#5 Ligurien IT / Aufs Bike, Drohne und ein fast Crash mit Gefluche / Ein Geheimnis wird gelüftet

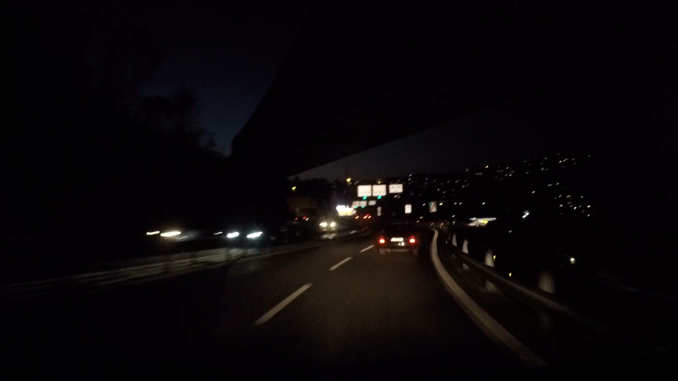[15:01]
Sortieren uns jetzt richtig ein, denn ein LKW sind wir nicht.
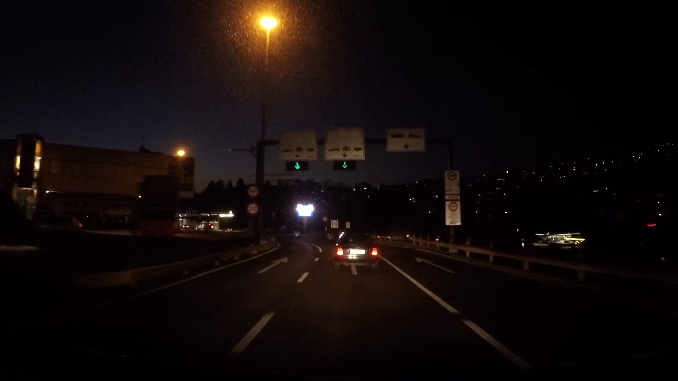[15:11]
Und hoffen, dass sie uns jetzt brav durchwinken oder am besten gar keiner dasteht. Sieht gut aus.
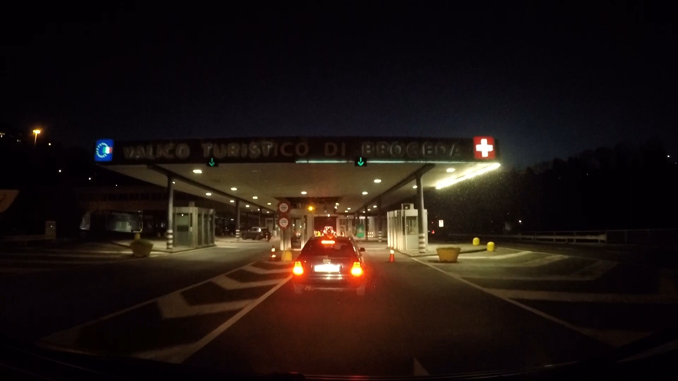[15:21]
Jo, nee, bei den Italienern steht keiner.
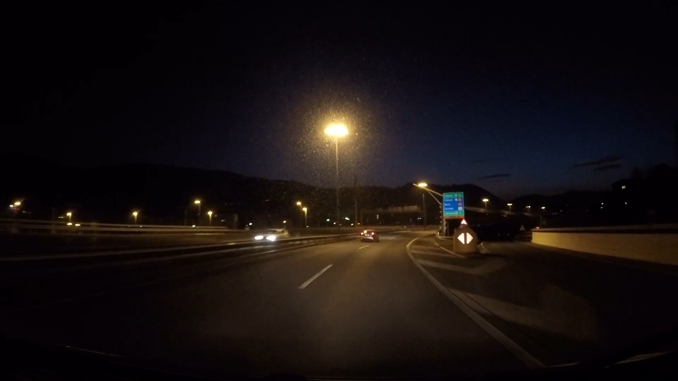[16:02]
Wir sind zurück. Juhu. Wir haben wieder Datenempfang ohne Roamingkosten. Ole! Wir haben uns in Gotthard hochgekämpft. Fahren jetzt gleich in den Tunnel rein.
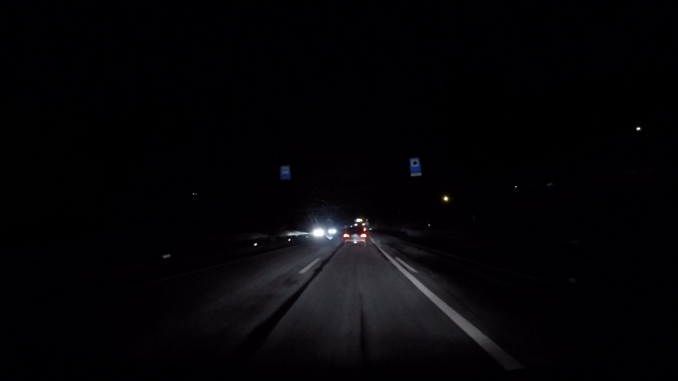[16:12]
So, Freunde, jetzt aber gebt Gas. Wir wollen da auch noch durch die Grünphase. Oh, gerade so gereicht. So, rein in den Tunnel und hinter uns hat es gerade hier noch gescheppert. Da konnten sich zwei nicht einigen, wer jetzt auf die eine verbleibende Spur fahren darf. Ein riesen Hubkonzert.